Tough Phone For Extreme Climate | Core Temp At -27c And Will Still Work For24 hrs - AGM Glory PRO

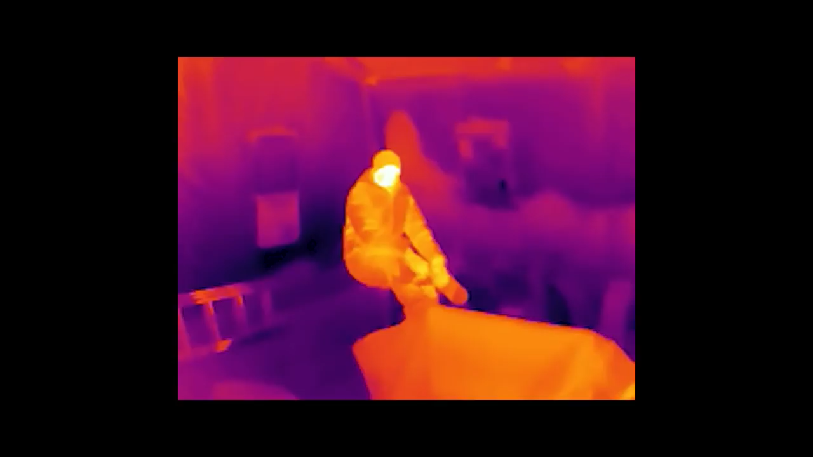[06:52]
All right, guys. I don't know how this is working, but there's lava sitting, as you can see. There's Mrs. Survivor Russia.
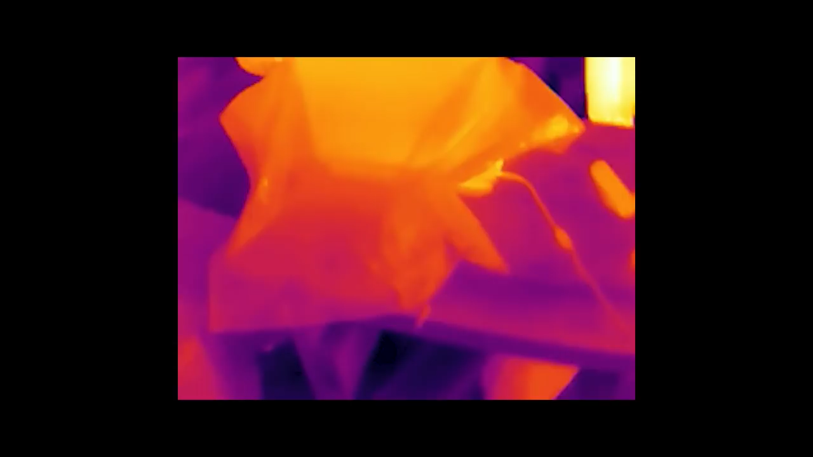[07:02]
Down here we have a computer. You can see in there it's warming up.
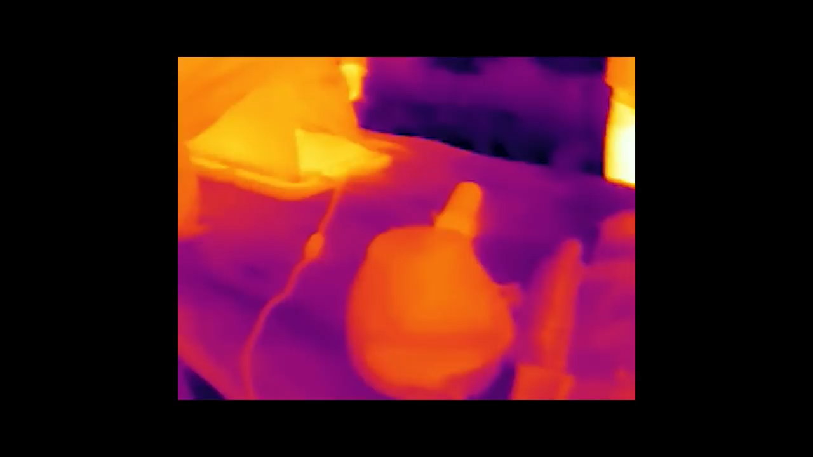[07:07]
And down here we have an oven.
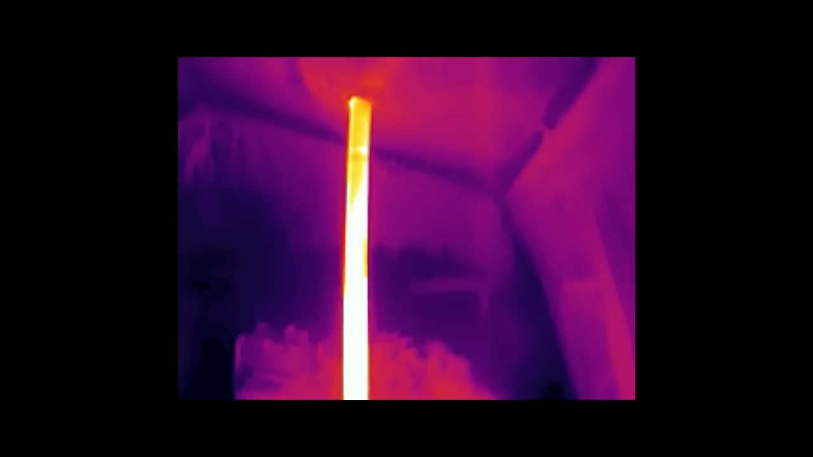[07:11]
A stove. Which is pretty hot.
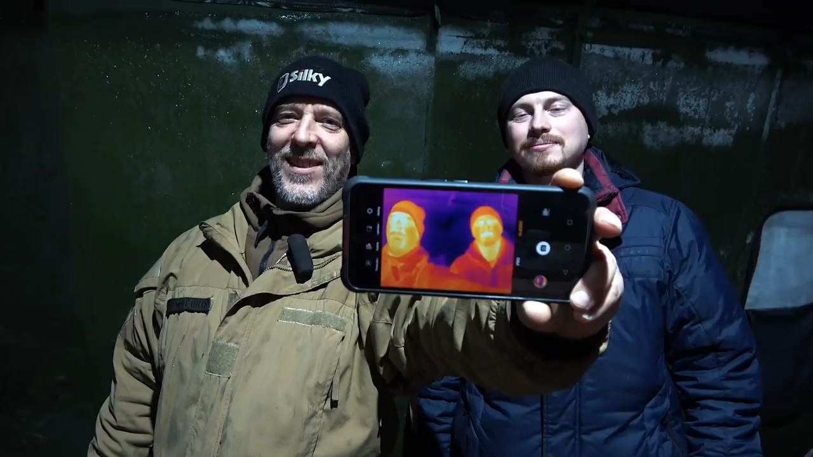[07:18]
So that's a little bit of playing around with the thermal camera. The thermal camera is a super awesome feature.
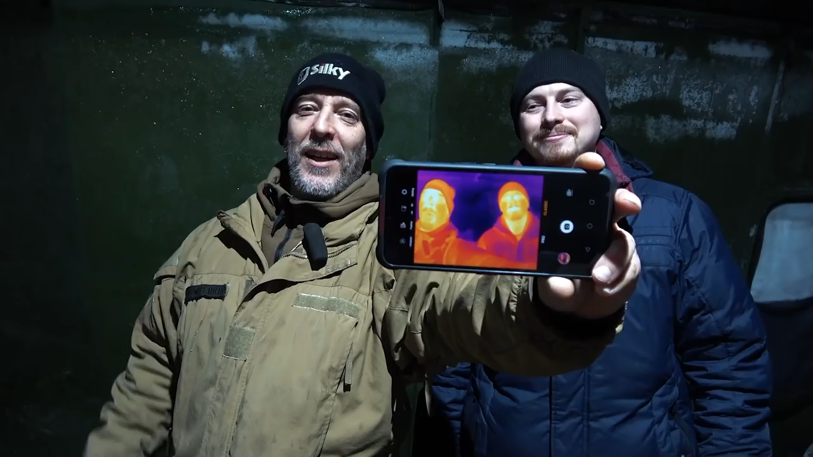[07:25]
And I think it's gonna be useful as well for outdoors and survival purposes.